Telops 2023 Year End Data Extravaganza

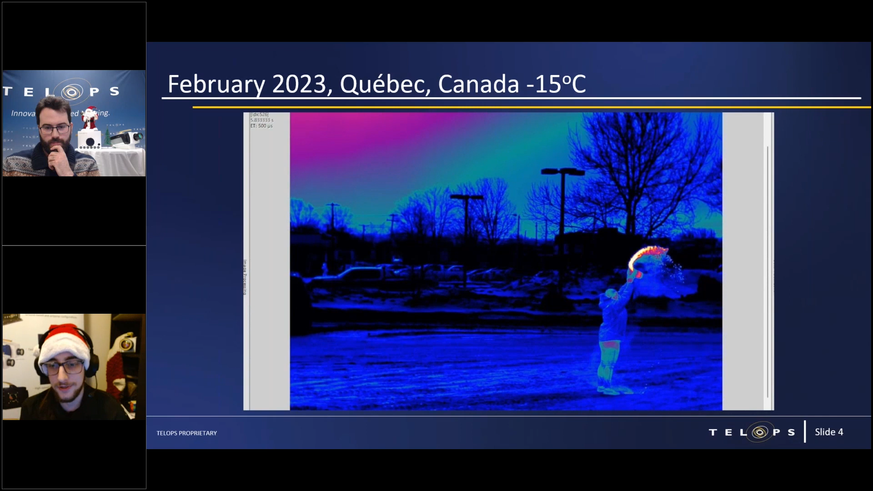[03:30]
uh this was uh a water toss that was recorded just outside of telops headquarters in quebec canada last february on a negative 15 c degree day outside um so boiling water obviously uh thrown
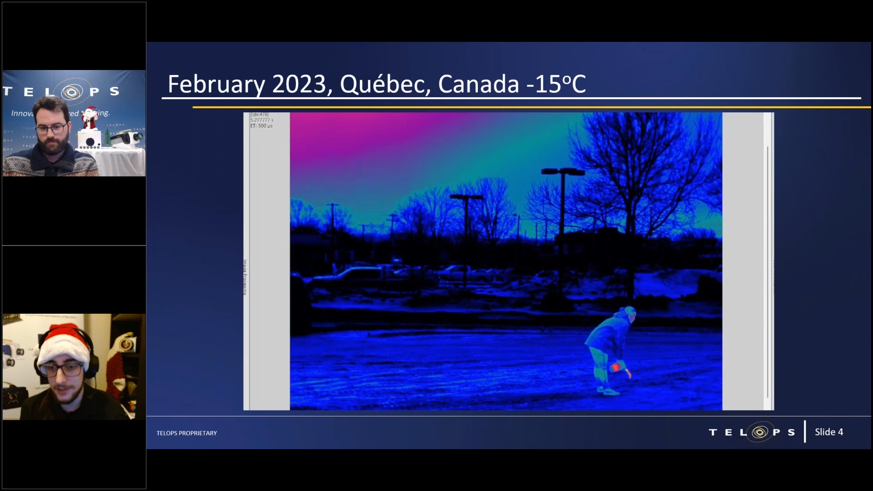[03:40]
into the air air it rapidly uh condenses and evaporates and leaves behind
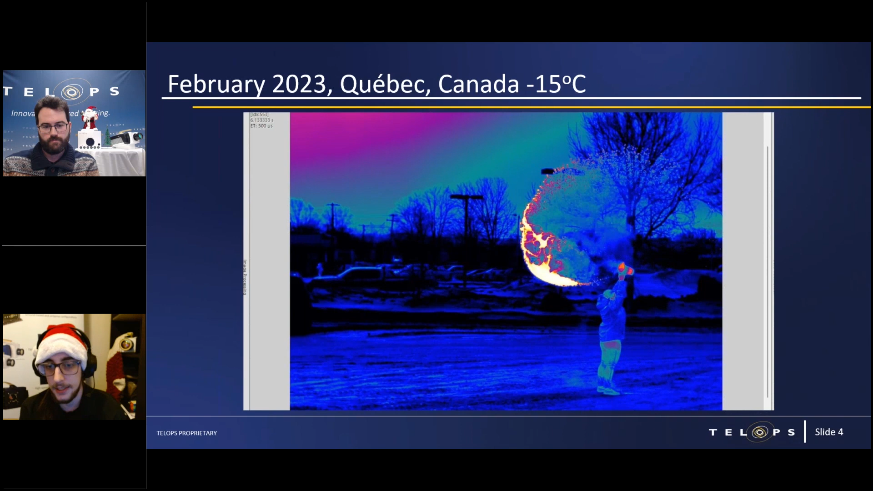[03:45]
a cloud of steam and snow um and as you can see here if we skip to
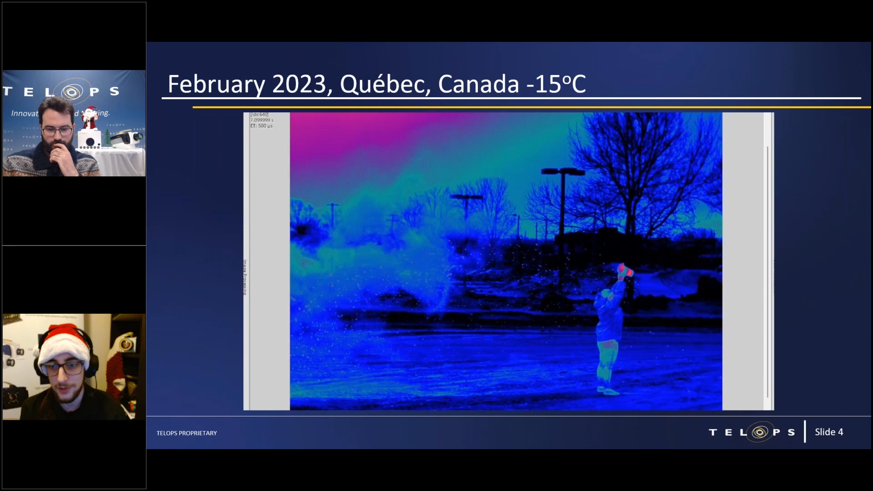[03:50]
the still images i think these are pretty powerful you can sort of see how the the water begins to laminate uh and then tensile webbing forms uh and and by the end before it hits the ground uh most of the water has has changed form um so that was a fun one there i do have to add the disclaimer please don't try this at home i've seen too many videos online of people missing the throw and
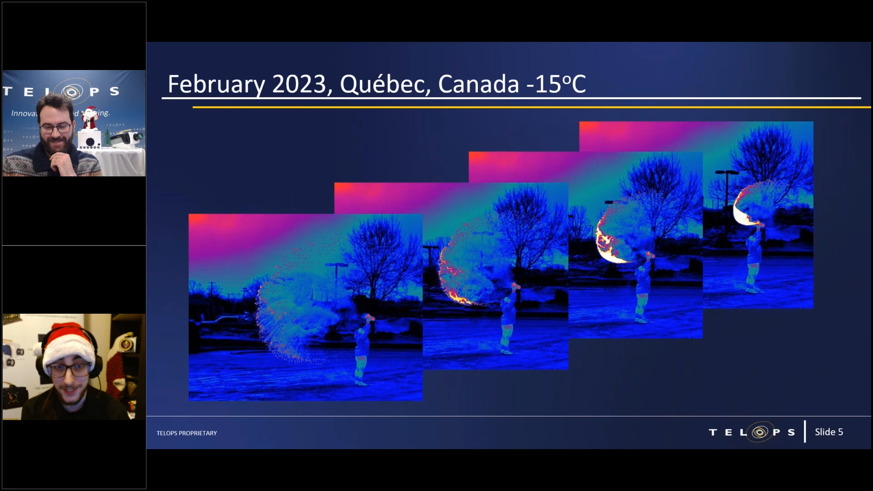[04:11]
hitting themselves with the boiling water uh so again these stunts were performed by trained professionals don't try this at home so with that we can go on to the next yes uh so
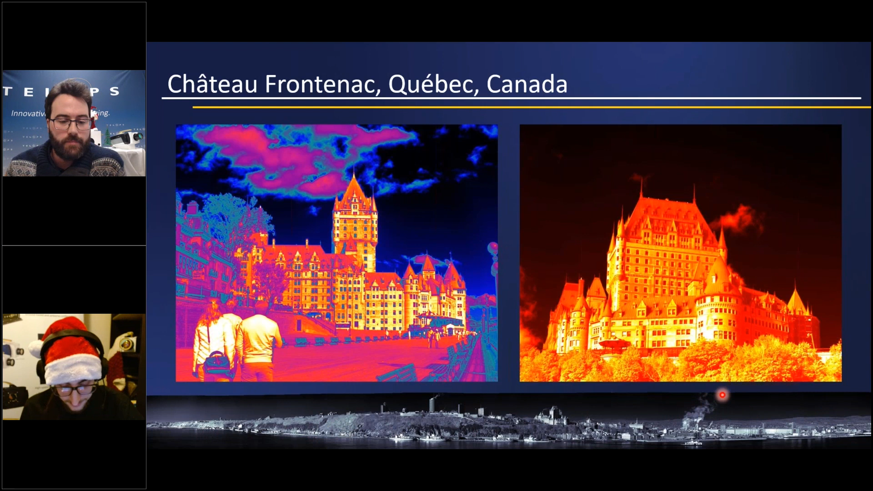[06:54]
multiple pictures together and it has a really high resolution that the file you can even scroll through to really look into every part of that theme and that mosaic a really nice uh resolution amazing pictures that we can get with those new pictures
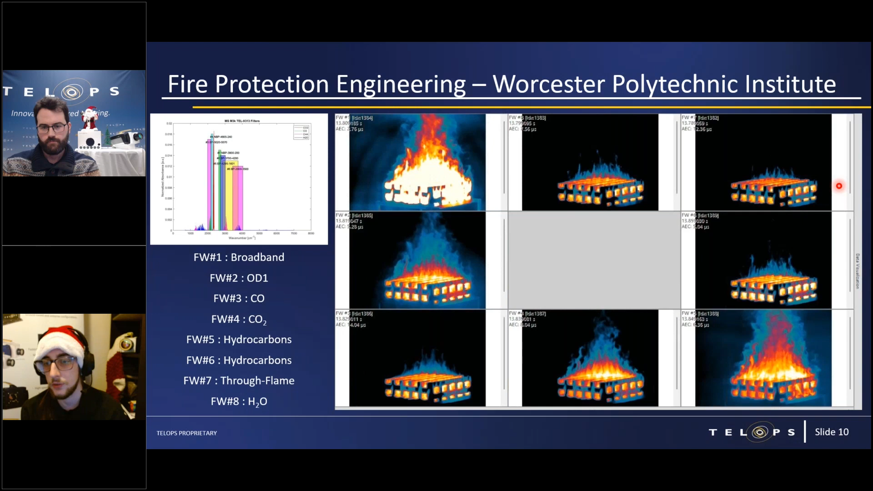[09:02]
the actual wood through the flame uh so that's a pretty powerful one there with that you can take over antoine yeah um another measurement that
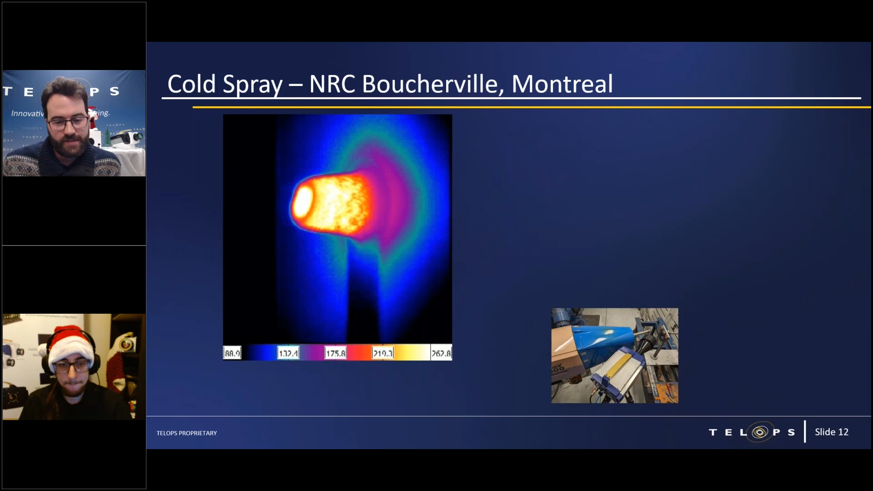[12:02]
fixed mode so just a simple one thermal image so we're able to get this and with or without the microscope lens we could look at either the full structure or the just the side of that structure growth
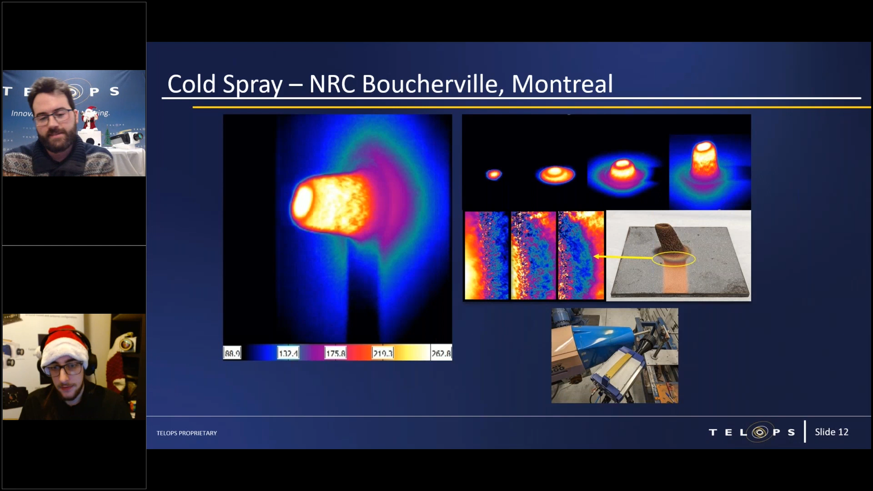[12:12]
and see the displacement of that side of thermal behavior during that growth that was really interesting
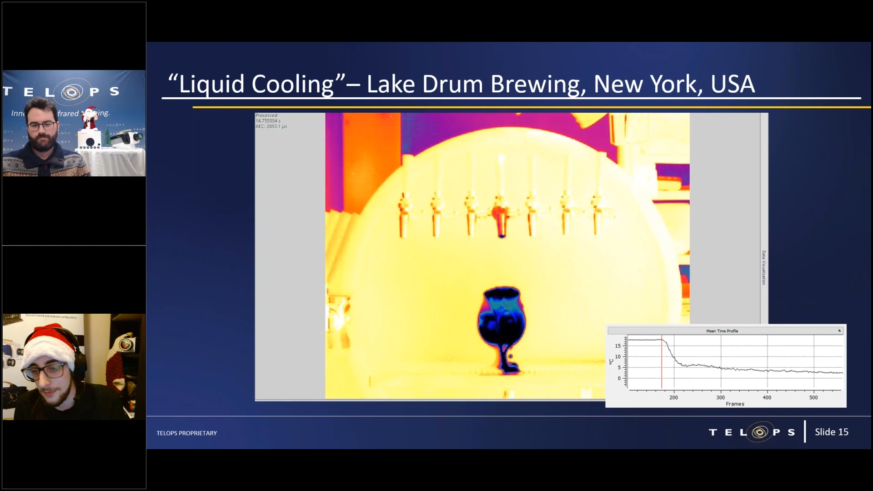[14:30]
in the end of the tap has warmed about an inch and a half into the wall there are there's propylene glycol cooling uh but how long does it take for that inch and a half of warm beer to to leave the tap right and if we look down at the plot here at 100 frames per second takes a little over 100 frames just over one second to cross that 5c barrier uh where they would feel comfortable serving the beer to a customer so the idea would be to to pour out that first second of warm foam and then slip the glass under but uh that was a pretty fun one there got to drink the mistakes
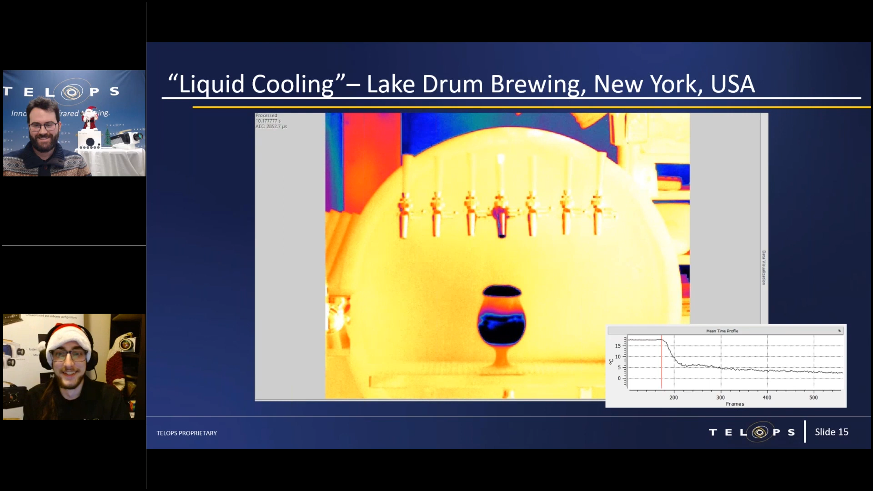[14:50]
too another test that was done with some uh past camera for